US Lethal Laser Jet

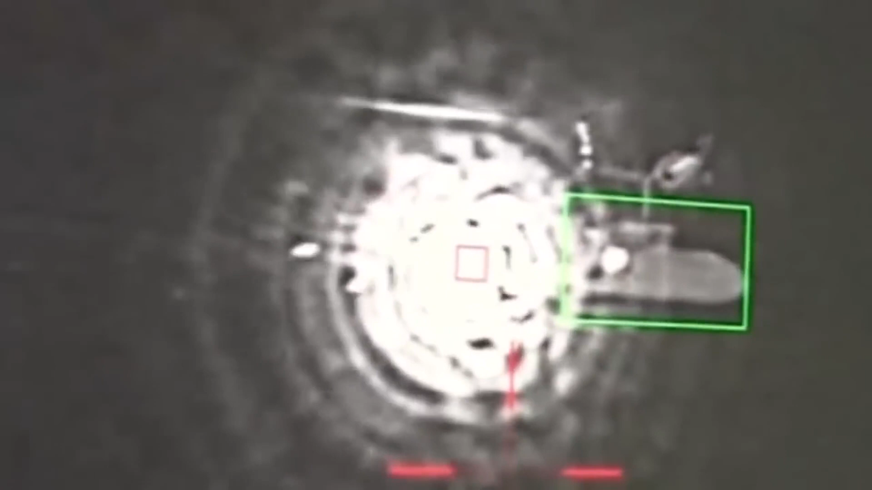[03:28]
and burning out the motor of a rigid hull inflatable boat while on deployment.
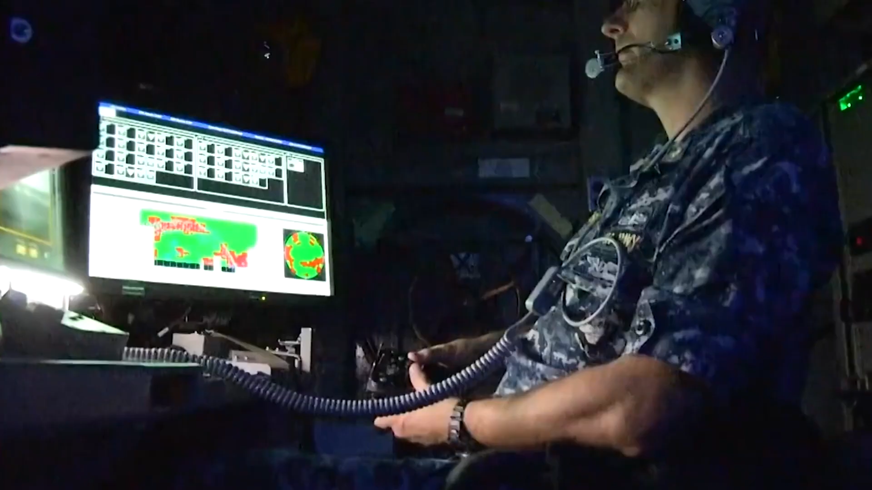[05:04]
armament system that will allow warships to destroy enemy drones, helicopters, fixed-wing assets,
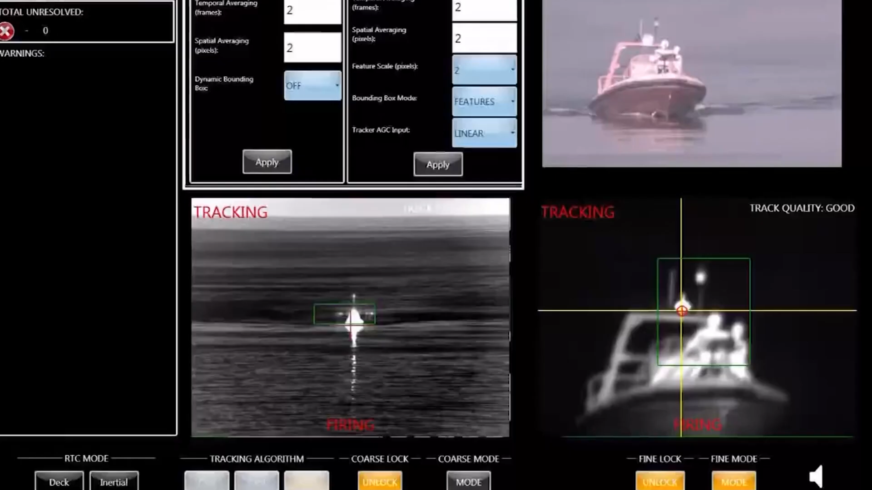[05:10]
and even other ships or fast attack boats.